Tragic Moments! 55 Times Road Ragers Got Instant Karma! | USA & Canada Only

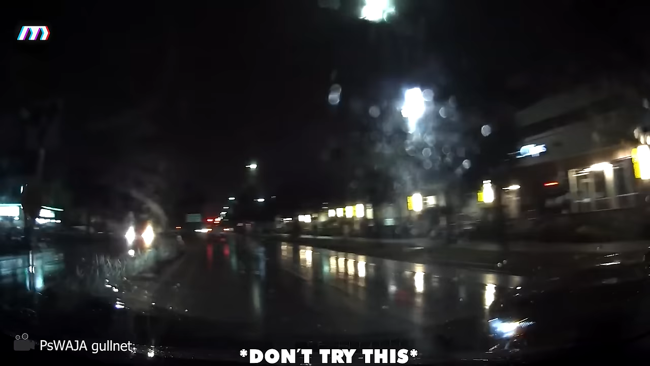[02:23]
The collision occurred on December 20th, 2018 in bad weather conditions that affected the driver's vision.
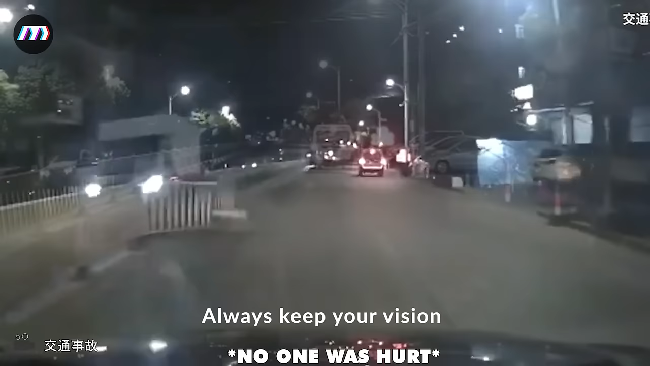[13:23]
Always keep your vision and observe your surroundings to ensure safety when driving and avoid colliding with lane dividers.